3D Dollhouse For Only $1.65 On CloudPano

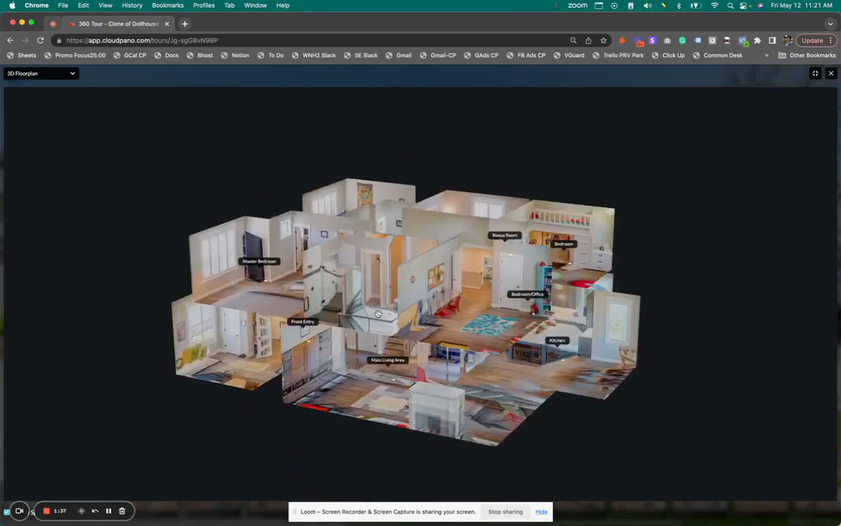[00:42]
a space with a 3d model which is really cool 3d dollhouses are basically this it's the ability to see a space kind of like a 3d model you want to zoom in you can you you